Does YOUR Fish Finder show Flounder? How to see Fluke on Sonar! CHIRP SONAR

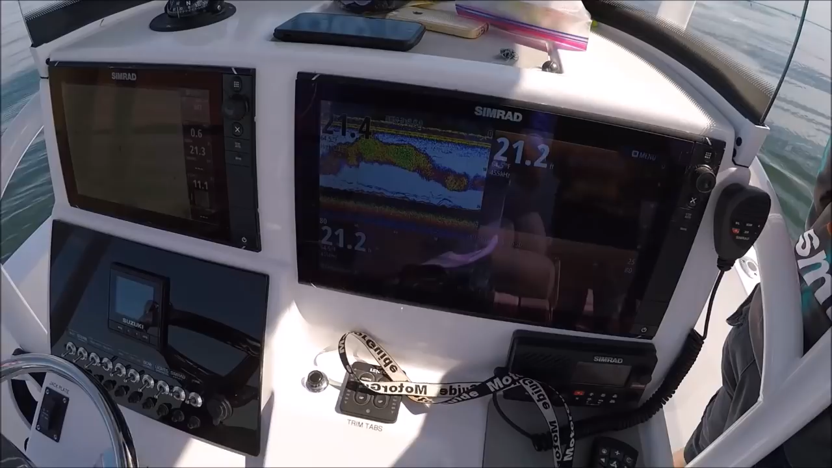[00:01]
okay we are fluke fishing here in Long Island and you can see
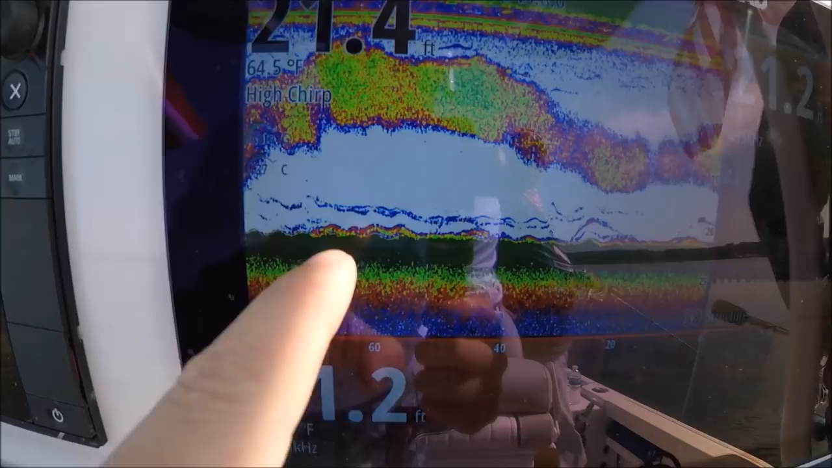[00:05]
On screen: depth 21.4 ft, water 64.5°F
that's what fluke looked like on the bottom see that color there that's just above the green we just passed over it
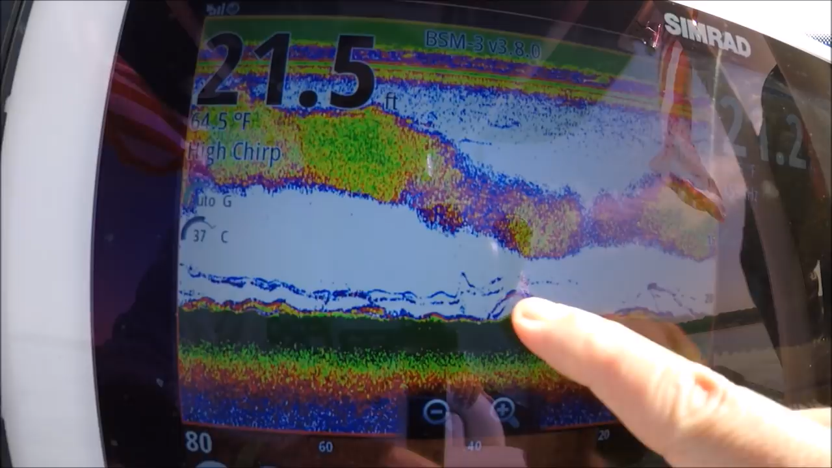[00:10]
On screen: depth 21.5 ft, water 64.5°F
in the back up you see it's a solid bottom here the whole way
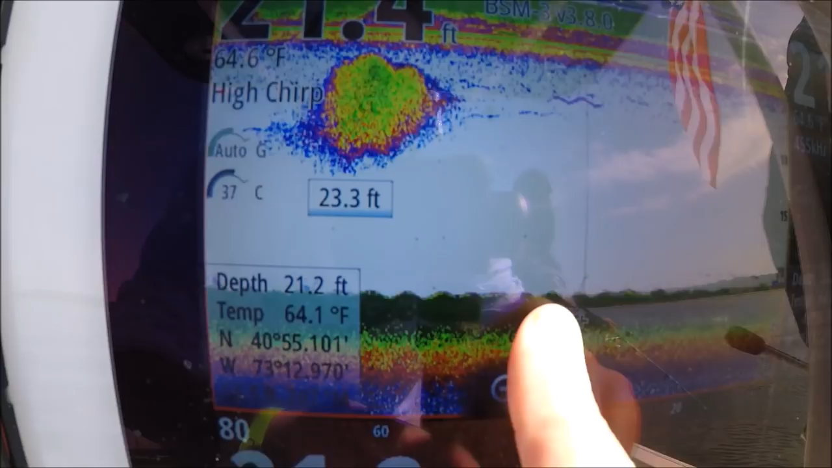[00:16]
and these are sand eels right here and
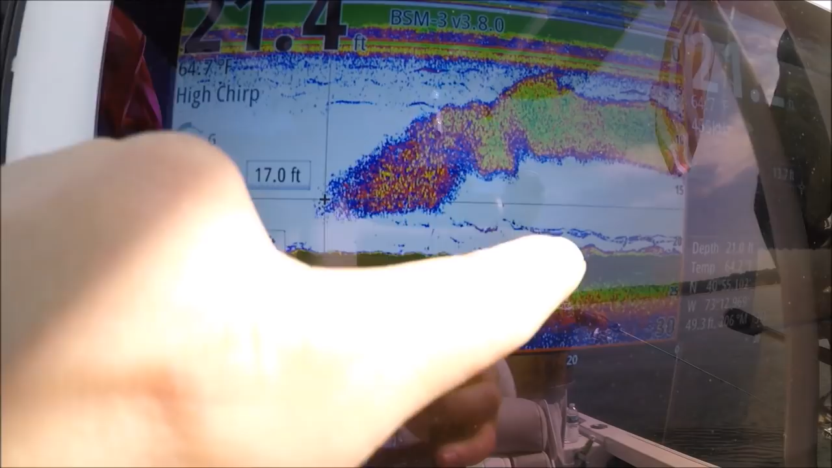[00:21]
that's fluke on the bottom underneath those sand eels that's that air bladder gives them away even though they're hanging really close to the
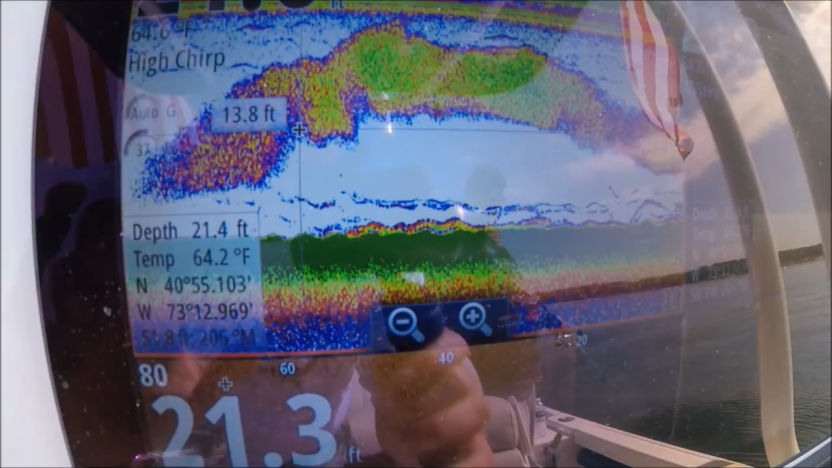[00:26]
bottom on the bottom like they're part of the bottom that air bladder always gives them away and with this
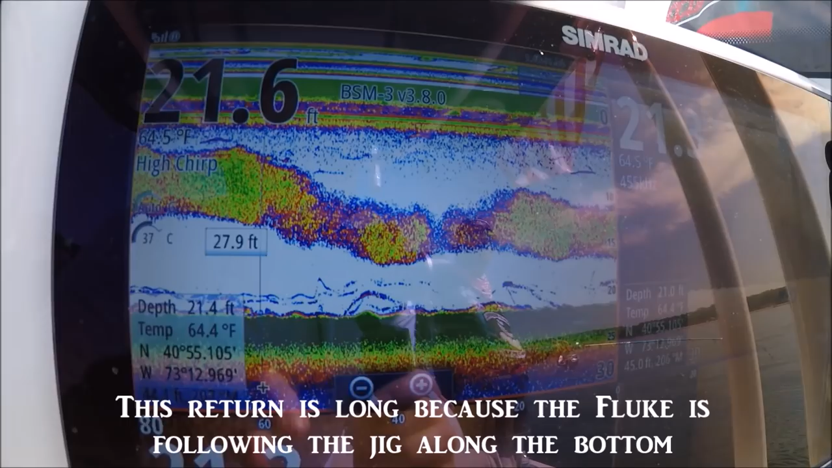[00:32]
chirp sonar with this Evo 2 the Cermat Evo 2 man you're not going to get away and there you go he just caught that fish it's up front that's gonna be a fluke too
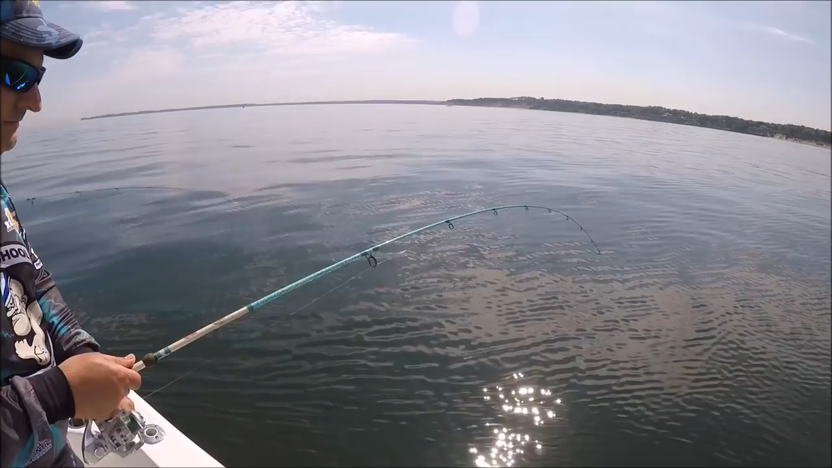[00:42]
there's no sea robins hold that tight to the bottom look at that I just oh he was a good one too he just went he was a good one I
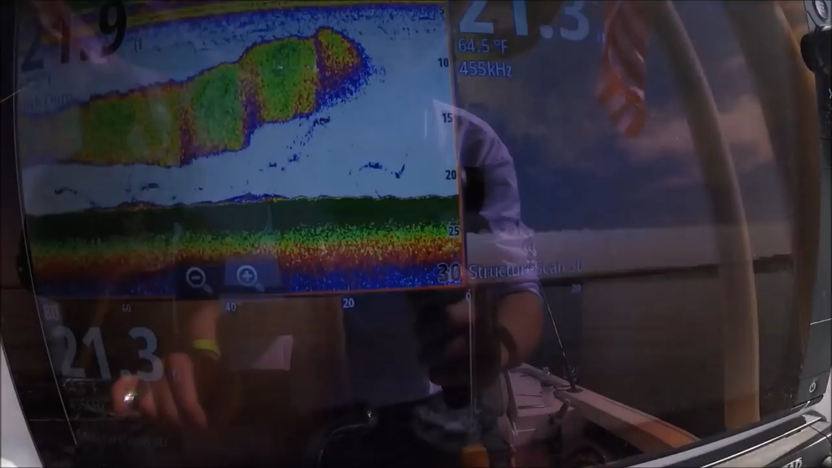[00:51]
On screen: water 64.5°F
saw him all right that's that's look he just he just lost that
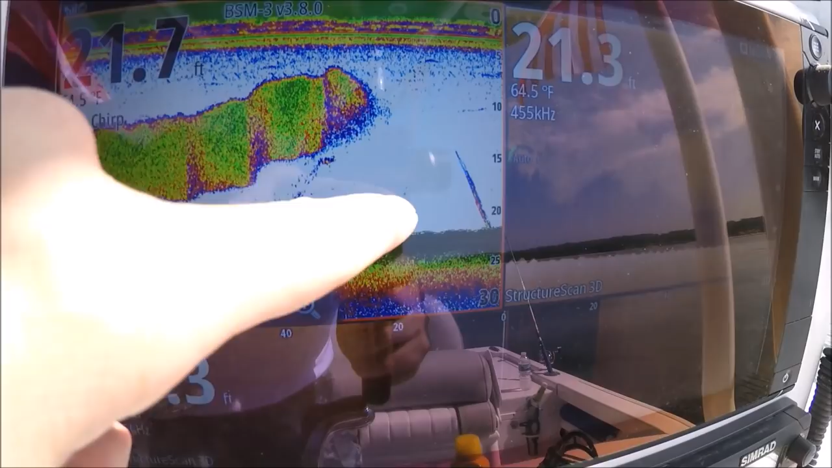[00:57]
On screen: water 64.5°F
fluke and here he is going right down to the bottom that Cermat is is a is a maniac look
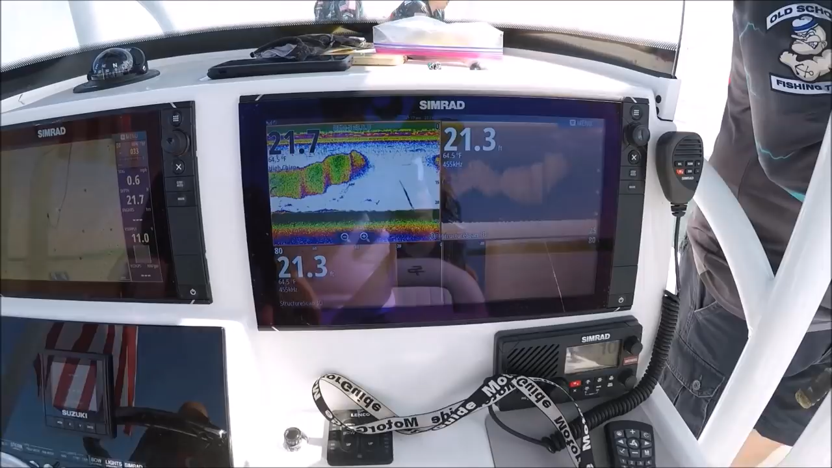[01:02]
at this display Dre check this out that's that fluke going back down to the bottom really yeah
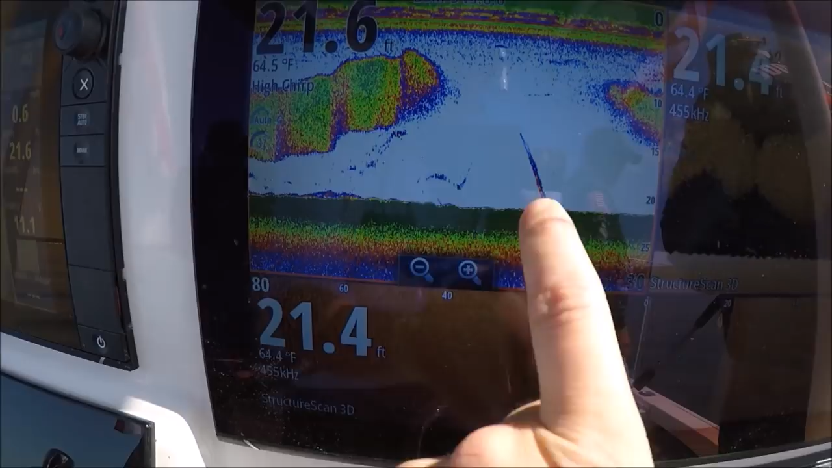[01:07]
yeah here's where here's where the fluke was yeah and these two
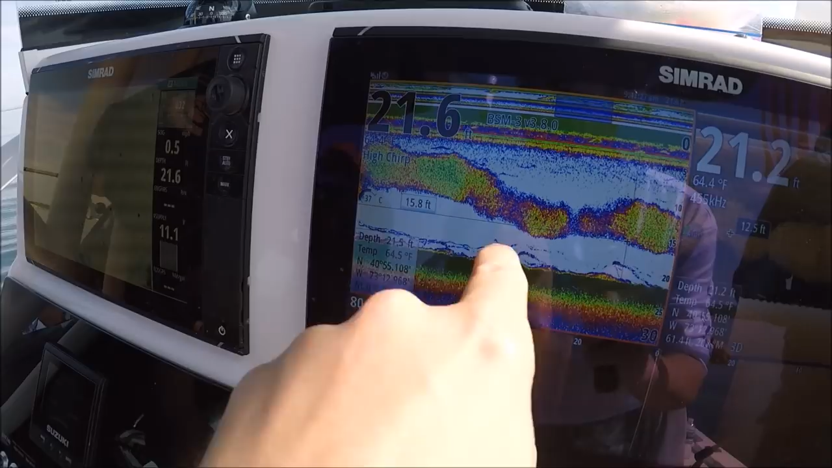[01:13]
thin lines yeah that's his jig okay this is the fish coming up to look at the bait
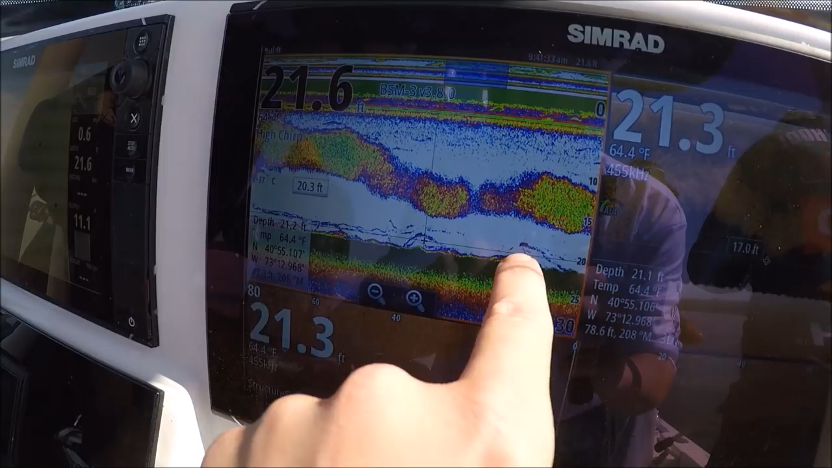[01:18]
On screen: water 64.4°F
that's the fish coming up to look at the bait one of these he bit it I'm gonna say it's that one because later he fought the
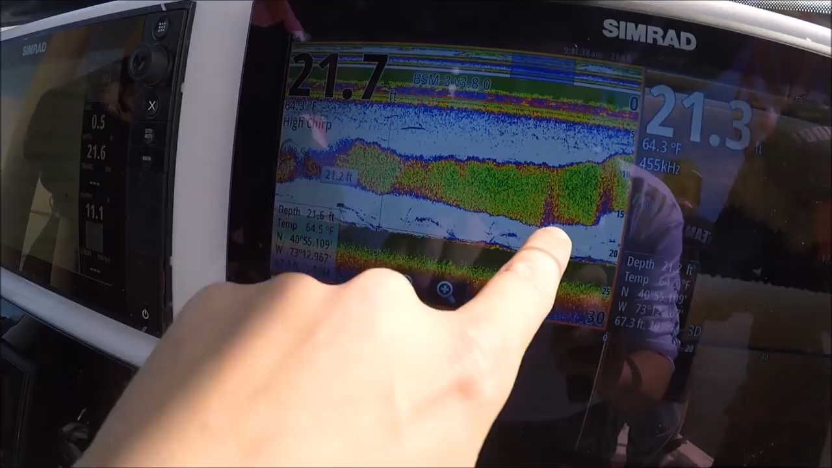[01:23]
fish up so he fought the fish up that's where the fish came off oh yeah he shot
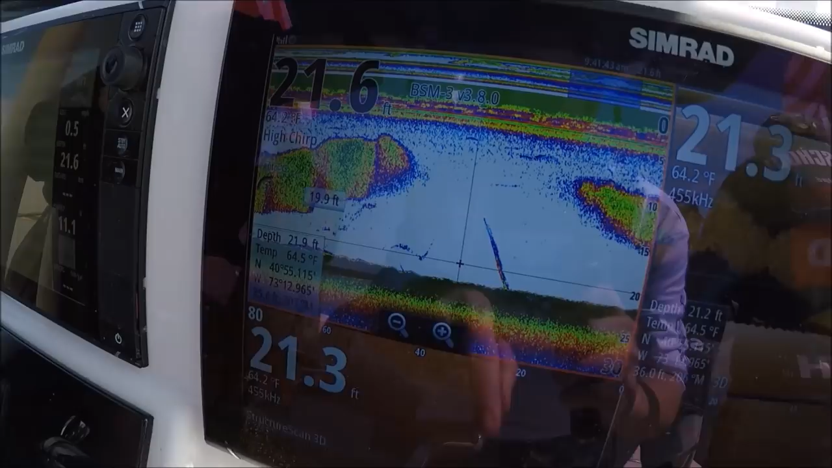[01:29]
straight to the bottom like an arrow and I saw him he was a fluke all right that's probably him on the bottom right there
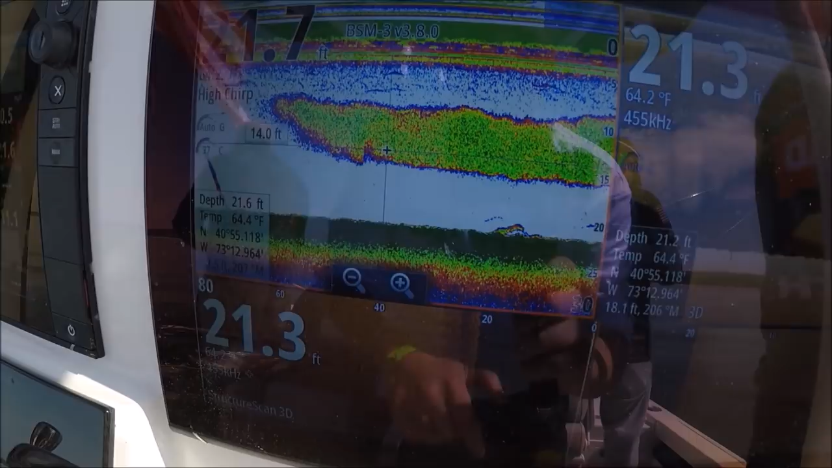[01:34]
it's if it's not it's another fluke but that's what the fluke looks like on the bottom so if you think
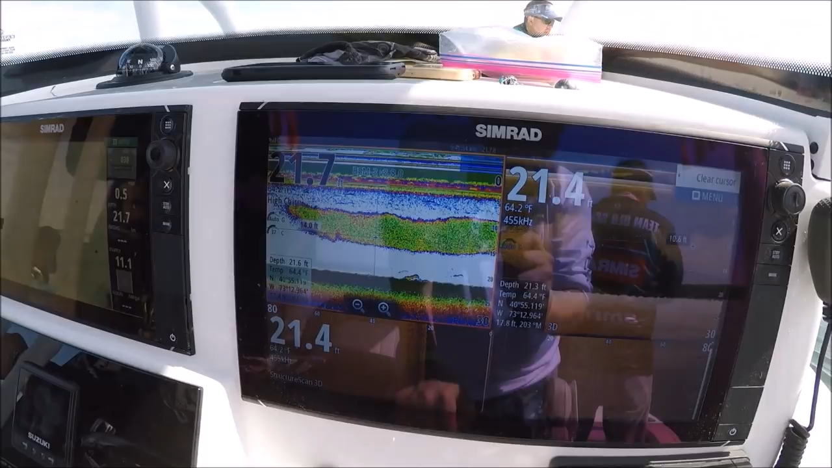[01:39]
your electronics can't work for fluke they absolutely can with these Cimmerad machines these things are nuts
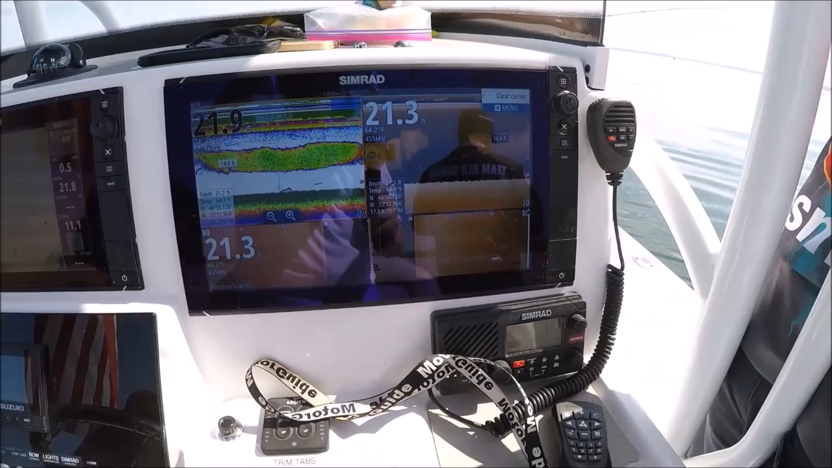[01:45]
another one see the color come in once that color comes in there's that fluke it's only reason